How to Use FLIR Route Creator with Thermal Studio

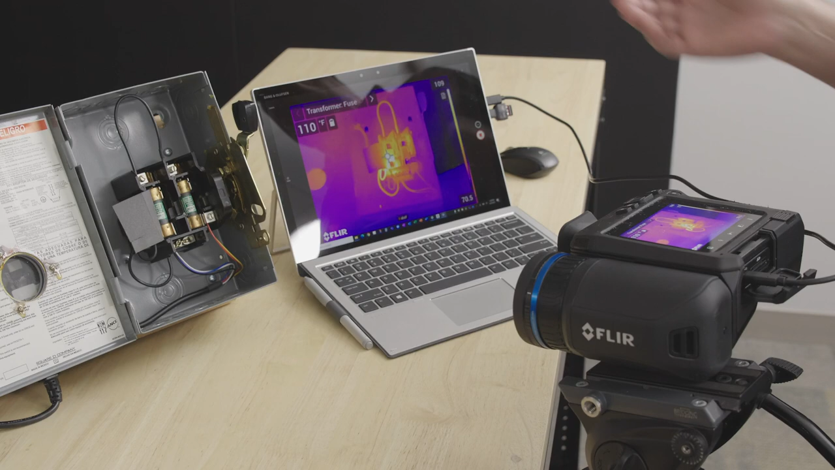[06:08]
On screen: spot 110°F
we've now taken our route we transferred it from the computer onto the SD card so now the thermographer goes out in the field and one of the first things you'll notice is when you boot up the camera it already is asking you to basically as we indicated in the software inspection point is the fuse so the first part of our route is this transformer and we should be looking at the fuse now when in doubt you say geez what was the first or the second or the third image one of the nice things on the camera is that you can click this little
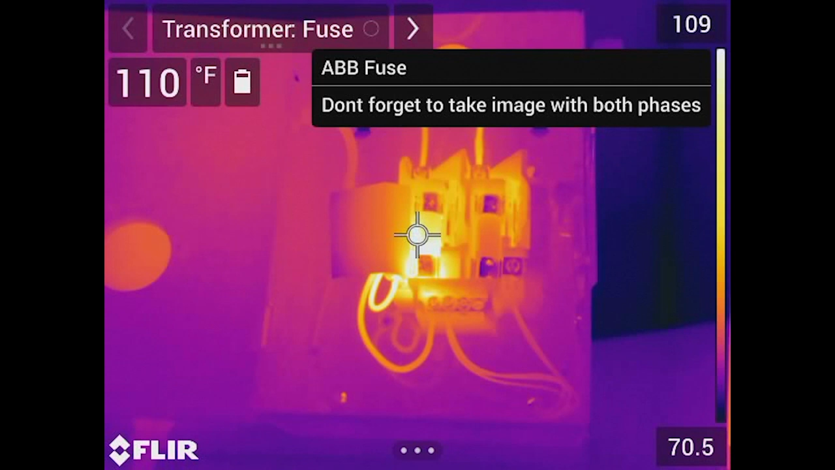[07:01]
On screen: spot 110°F
so it's a really nice way even after you set up your route you might have forgot some things you can go to that little notepad and kind of remember oh yeah it's an ABB fuse and of course don't forget to take an image of both phases what we can also do is we can actually also click on the top and you'll notice right now is don't forget to take an image there's my note you can go back in and edit at this point and you'll also notice that we have some defaults here in terms of status so if I click the button you can see we have already some things in terms of criticality right maybe it's okay we should note that this component there's something wrong or it is critical or we couldn't even
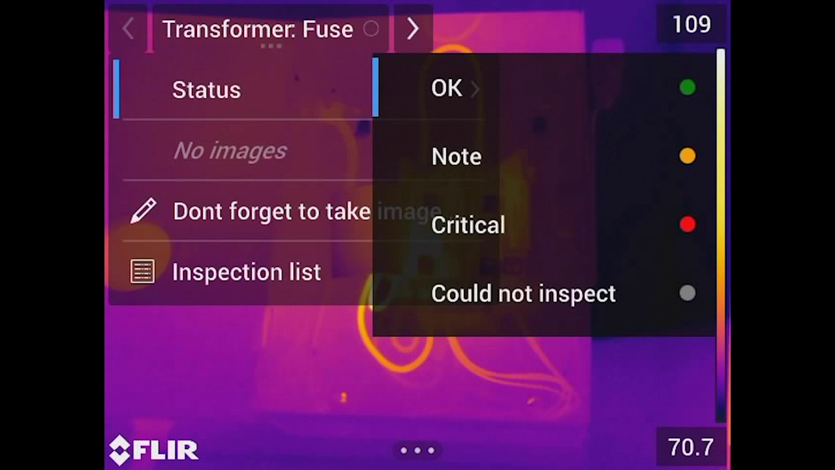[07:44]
inspect it so when you go back and do your final report all of this in information is going to again be saved with the file and all of these statuses can be saved along with the image and you can of course edit these after the fact but so for now what we're going to do is we're going to look at our
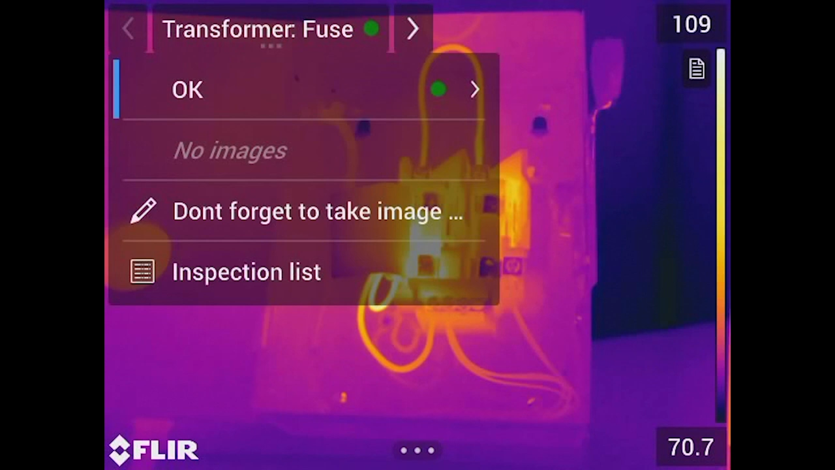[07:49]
transformer fuse and another thing we could do is we could also click the inspection list now remember when I set up the the
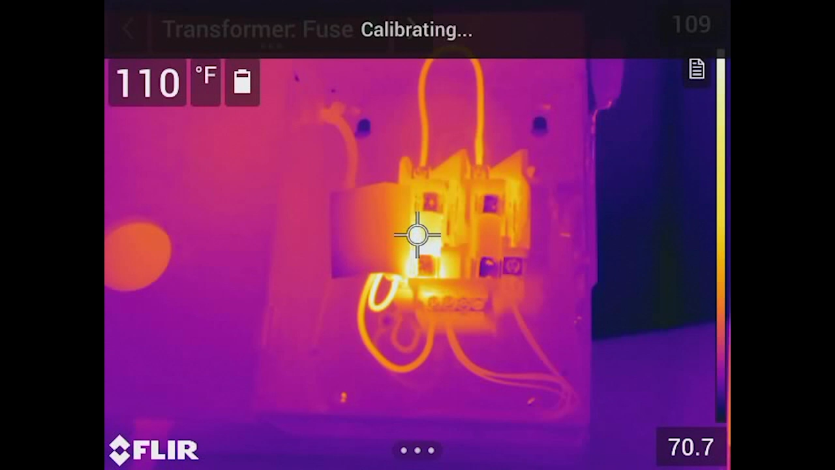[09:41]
On screen: spot 110°F
go ahead and say let's go ahead and capture that so let me get to the camera here and I'm going to go ahead and snap a picture I believe I have it on preview yep that's good I got my digital I got my thermal and now you'll notice that of course in the upper part of this image you'll see that next to the green dial there's a very very small thumbnail of the transformer fuse now I could have set this up to automatically go to the next location but I'm going to use the arrow key to go to my next point and remember I just added this in the field
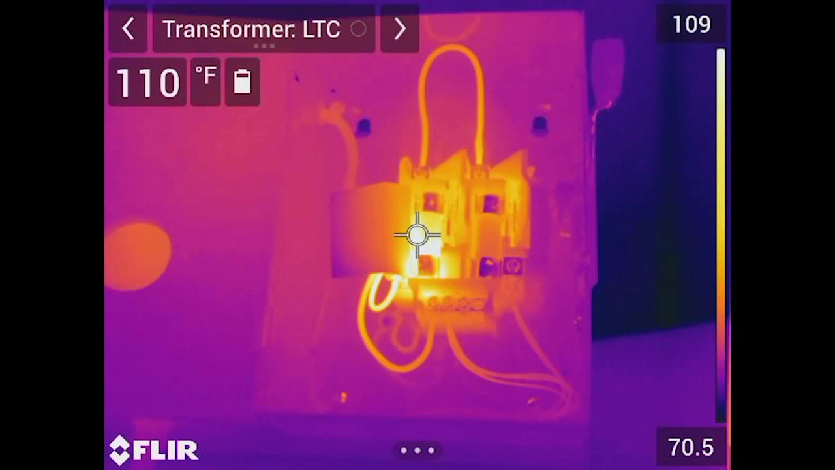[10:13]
On screen: spot 110°F
I now want to look at the LTC well I don't have a good target here right now but what we could do is I'm just going to move the camera just a little bit and take a picture of my screen which is indicative of an LTC transformer so let's go ahead and save that again and so we'll hit save
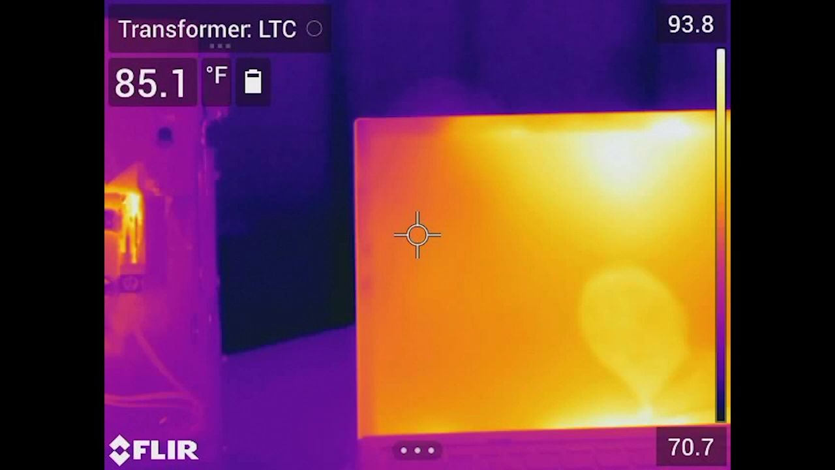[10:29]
On screen: spot 85.1°F
okay kind of thermal we got our visible and we're all set so let me go back to the fuse and you'll notice I still have my arrows I can go back or I can go forward so now if you remember in our route we were at the Main Street substation and now we're took we took a picture of the fuse we took a picture of our LTC
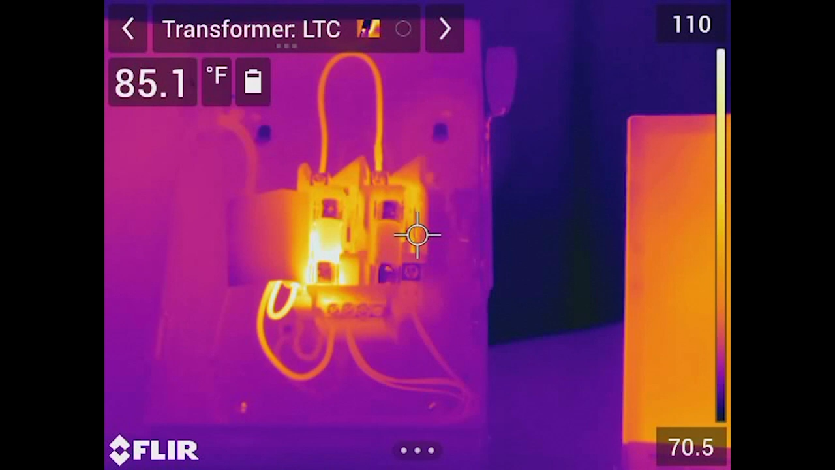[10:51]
On screen: spot 85.1°F
if I hit the arrow keys going forward now you'll notice I'm actually now supposed to be looking at a circuit breaker bushing but wait a minute where am I it automatically took us to the ABB fuse and of course I said to be safe so when I go back into my route I'm gonna go back into my inspection list and again back to electric power company you'll notice the check mark
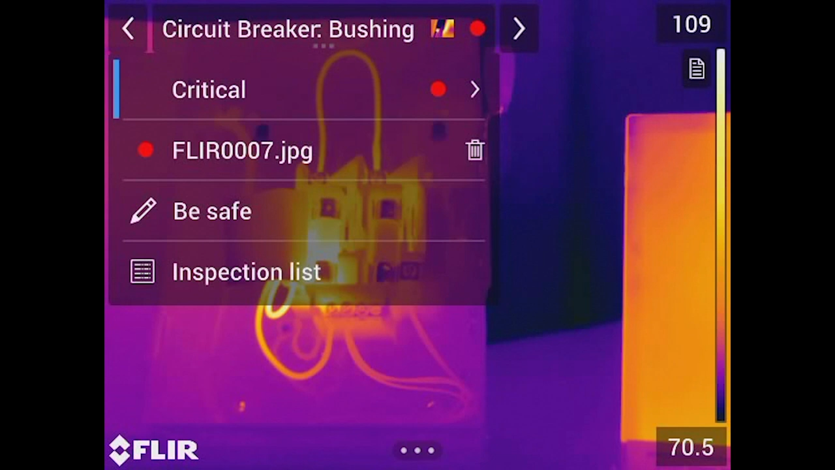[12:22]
I saw something that didn't really look good I want to take basically a critical aspect isolate this as critical so you know you see the red dial or the dial is now red but you know what I want to overwrite this image so I can go ahead and you'll notice there's a little trash can so I'm gonna go
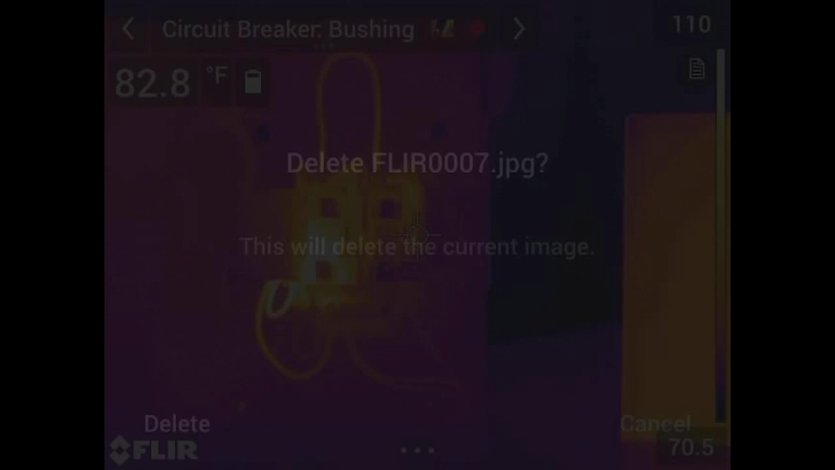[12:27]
On screen: spot 82.8°F
ahead and delete that and it's gonna ask you are you sure you want to delete this from your current image and I say yeah let
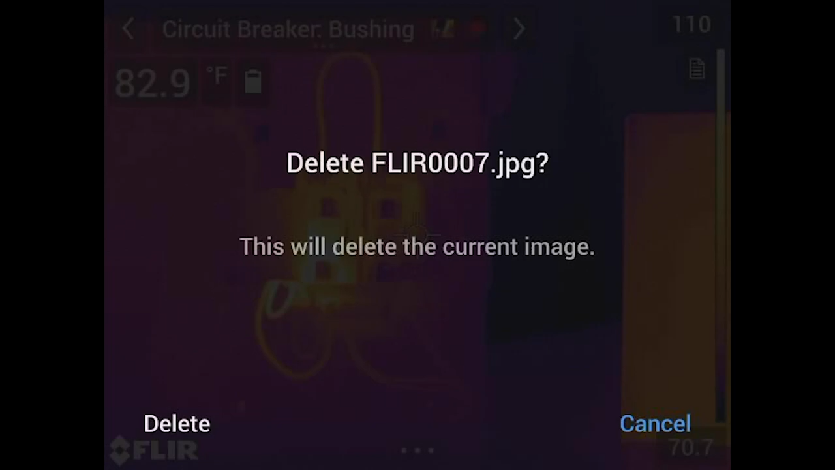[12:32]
me go ahead and try a different one so now our route is back up and if they click this down you'll see there's no image associated with it next I'm gonna go ahead just turn the camera ever so slightly
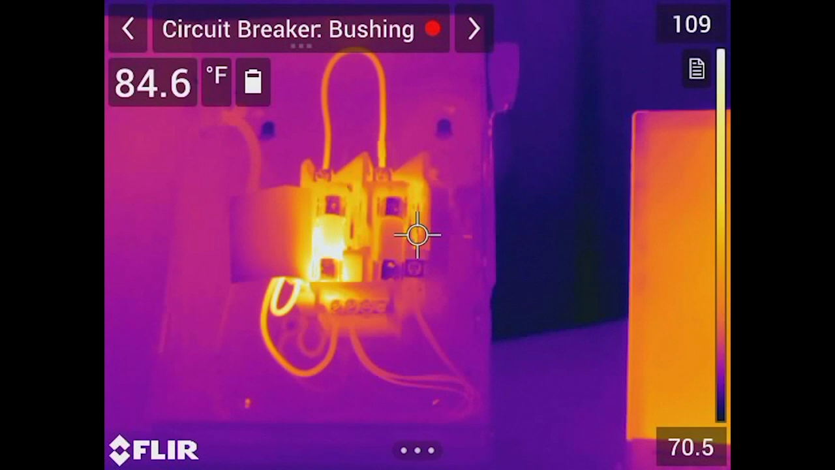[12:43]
On screen: spot 84.6°F
now let's take another picture save okay save
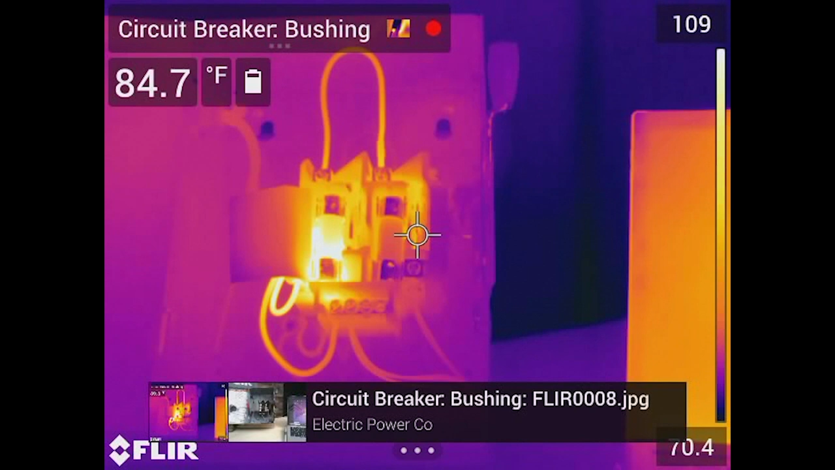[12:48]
On screen: spot 84.7°F
my thermal save my visible and now I'm able to go back in and of course complete my route